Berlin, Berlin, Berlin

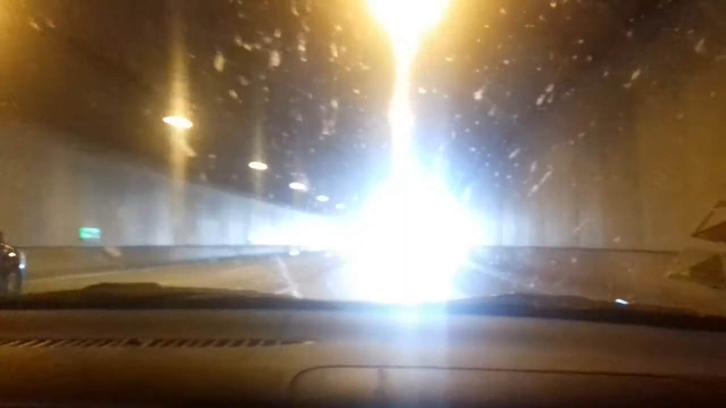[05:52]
Dann kommt dieses Licht auf. Dann landest du in einem grindigen Tunnel in Berlin und kommst und fährst ins Licht raus, oder was? Genau.
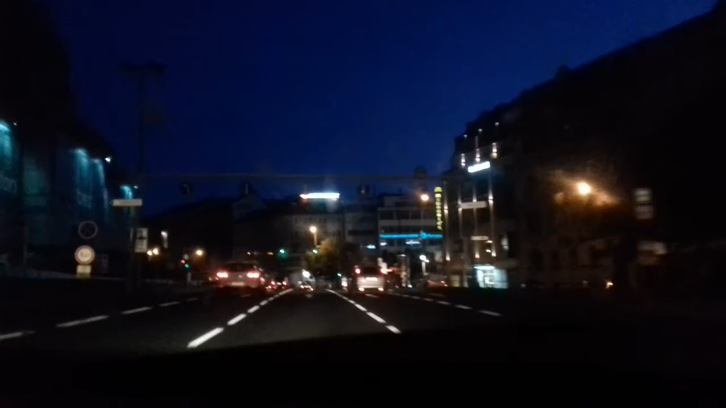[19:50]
Da ist da, was ist das da? Welcher Platz? Ich weiß nicht, wie der McDonald's-Platz. Das ist der McDonald's. wo die Revolution angefangen hat. Raga. Nein. Der hat auf Deutsch irgendeinen blöden Namen. Václavské náměstí ist es.
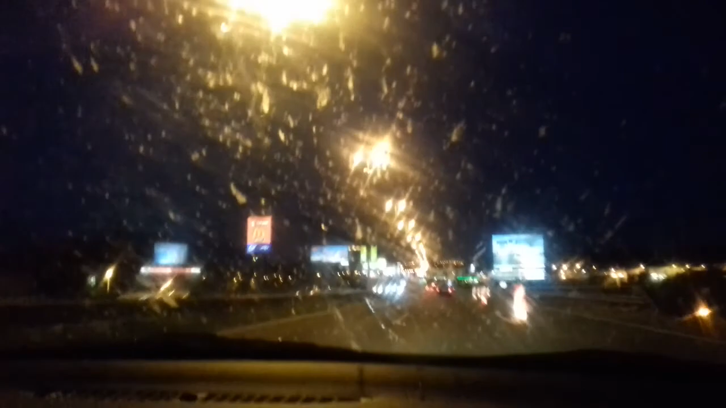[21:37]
Das war eine glorreiche Idee. Toll. Also, jetzt. Der gelbe Punkt ist der Mond. Das ist was nicht erkennt.